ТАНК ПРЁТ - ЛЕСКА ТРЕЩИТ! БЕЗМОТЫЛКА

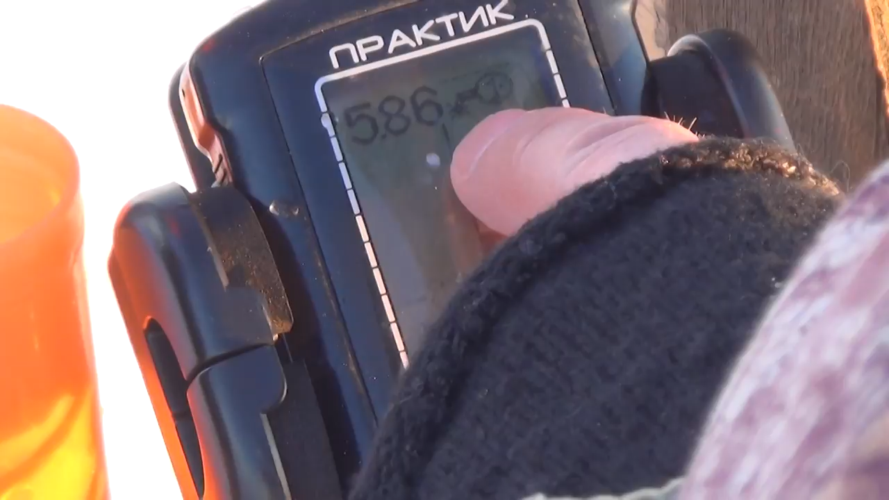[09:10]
если рыба будет следовать за мормышкой, то от дна оторвется еще одна полосочка и будет идти вверх. Это и будет означать то, что рыба преследует нашу мормышку. Линия дна бывает посередине экрана, бывает внизу, а бывает дно полностью в черточках. Если дно полностью в черточках, значит это коряги. Поэтому если лунку просверлили, опустили туда датчик эхолота, посмотрели, если все дно, это сейчас в режиме флешера эхолот стоит.
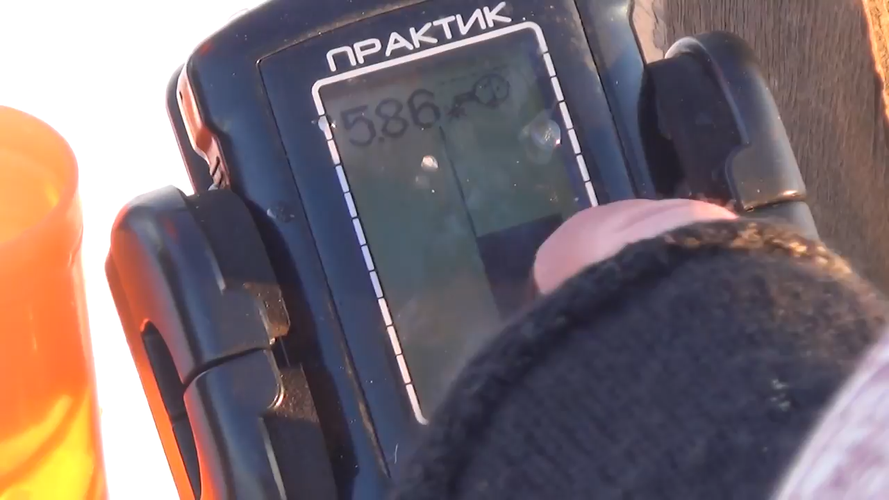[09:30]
Если все дно у вас получается в таких полосочках, значит вы сидите прямо на коряге. Место перспективное, можно пробовать рыбачить.
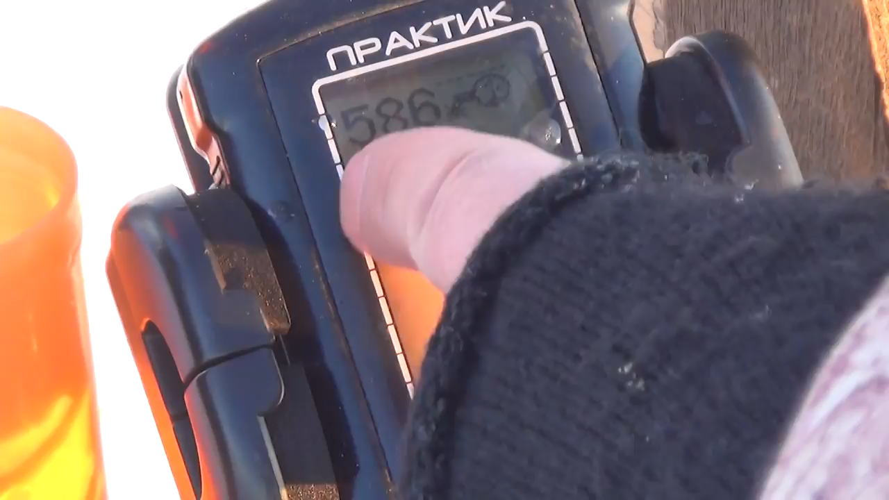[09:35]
Вот, кстати, вот она полосочка чуть-чуть вверх пошла и остановилась.